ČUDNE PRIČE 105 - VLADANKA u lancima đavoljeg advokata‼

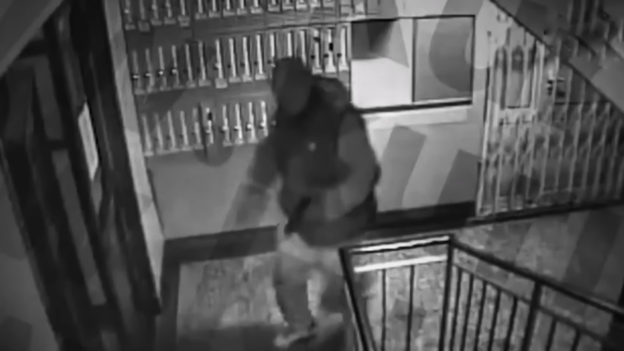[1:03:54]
na kućnom pragu maskiran kao pravi bandit ima onaj gangsterski kombinezon i prsluk koji nose